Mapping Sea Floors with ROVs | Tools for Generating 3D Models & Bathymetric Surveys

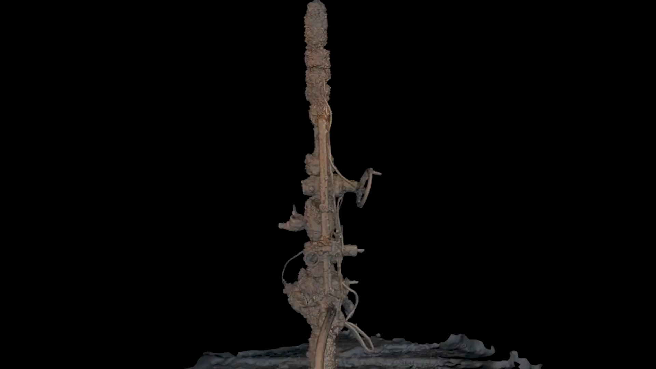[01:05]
You can then take those pictures and upload them into 3D modeling software to create 3D models of whatever feature you're looking at underwater.